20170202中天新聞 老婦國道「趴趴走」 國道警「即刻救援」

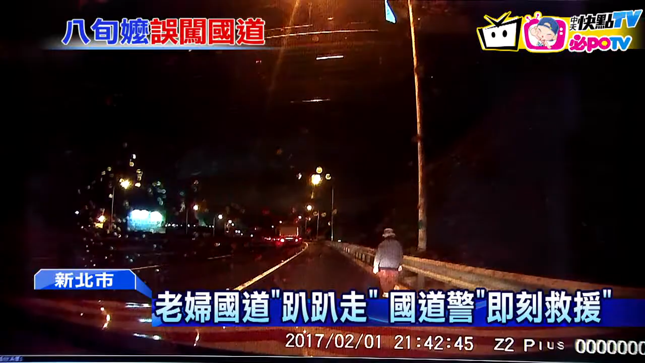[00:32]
走了两公里，她浑然不知自己走上高速公路。